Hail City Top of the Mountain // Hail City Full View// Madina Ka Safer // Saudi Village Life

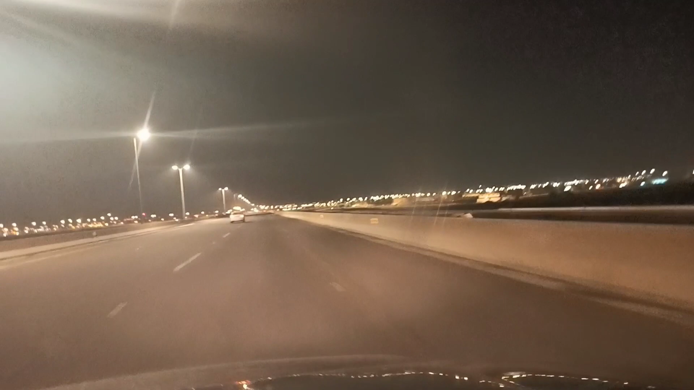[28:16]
इंशाल्लाह थोड़ी देर तक हम पहुँच जाएंगे, ये आपको देख रहे हैं लाइटिंग।